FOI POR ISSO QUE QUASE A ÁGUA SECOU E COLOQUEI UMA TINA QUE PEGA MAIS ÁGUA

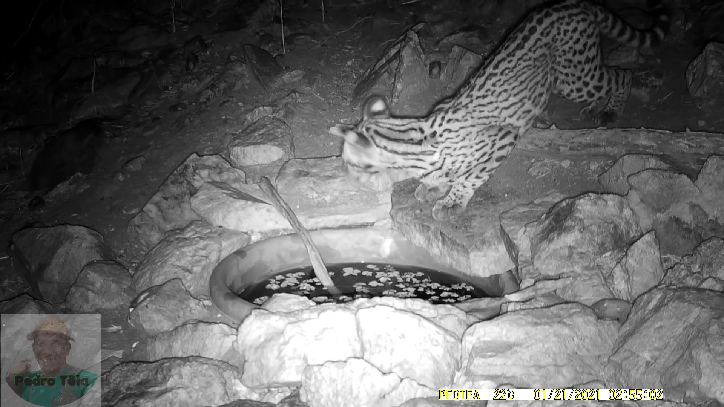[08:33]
Na madrugada do dia 21, apareceu essa linda jaguatirica e também consumiu um pouco da água.
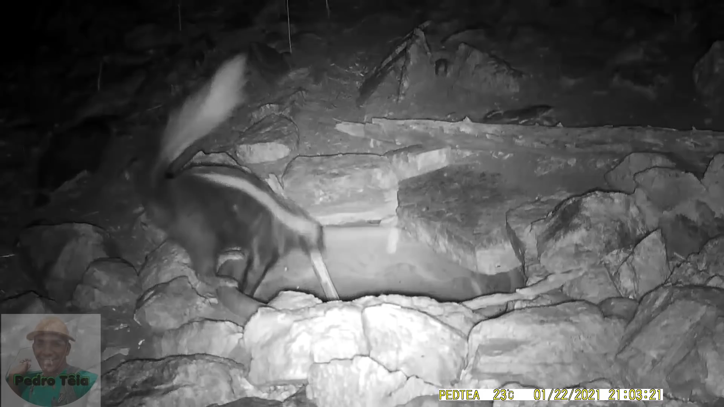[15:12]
Jaguatirica, e um lindo gato morisco.
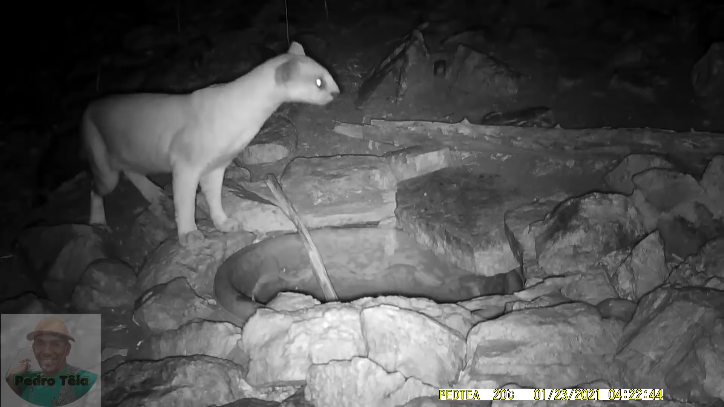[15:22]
Esses foram os últimos registros. Note que não dá mais para ver a água, mas nota-se em alguns momentos que ele chega a beber água. 2 horas depois dessas cenas, eu cheguei com a água e enchi a bacia. E eu peço a vocês que deixem o seu like, se inscreva no canal e um grande abraço do fundo do coração para todos vocês.